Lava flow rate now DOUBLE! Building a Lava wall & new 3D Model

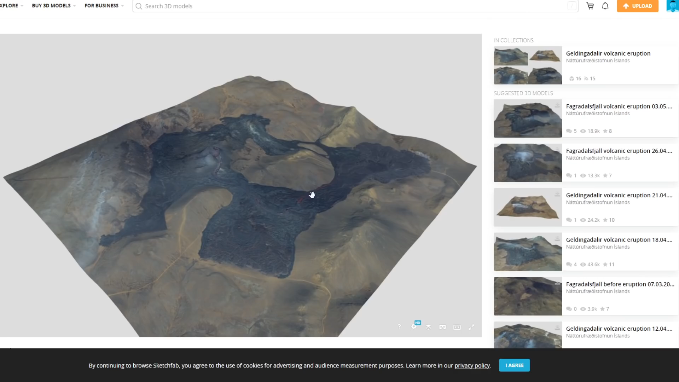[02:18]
You can just see how, let me just go full screen on this for us.